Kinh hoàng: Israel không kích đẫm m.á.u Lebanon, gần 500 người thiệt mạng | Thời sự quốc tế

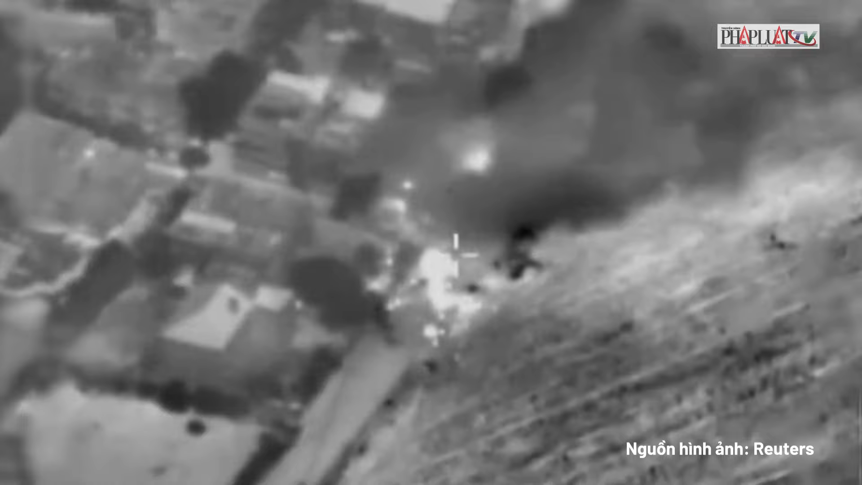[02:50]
Bầu trời Lebanon rực lửa, Israel mở được không kích ồ ạc vào Hezbollah.